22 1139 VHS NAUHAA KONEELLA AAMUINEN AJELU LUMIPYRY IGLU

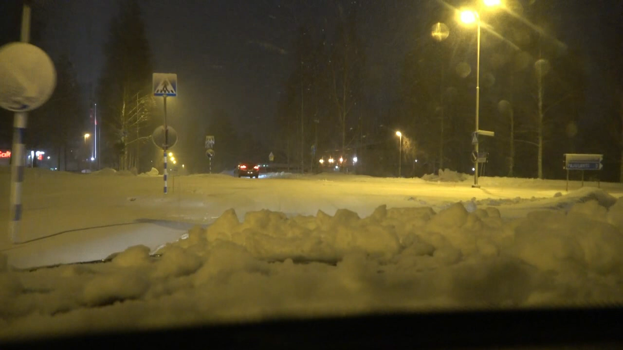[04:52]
Pysähdy taas tähän... Pikkuhiljaa... Siitä luikkahasti liikkumaan. Joo, ton Lahensossun sähköinen asiointipiste on sitten tossa. Siis toi postilaatikko. Se on heidän mielestään sähköistä asiointia. Liitetiedostojen osalta. Sanomattakin selvää, että tästä on jo laitettu menemään lappu.